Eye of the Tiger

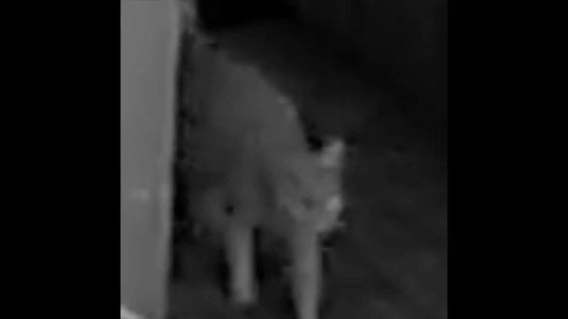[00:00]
This is my feral little cat that had an eye shot out. You can see that just the one catches the, what would you call it, infrared? Anyway, but the other socket isn't empty. It's odd. It still has a little cat's eye in there, but it doesn't have a whole mass over the top of it. It's...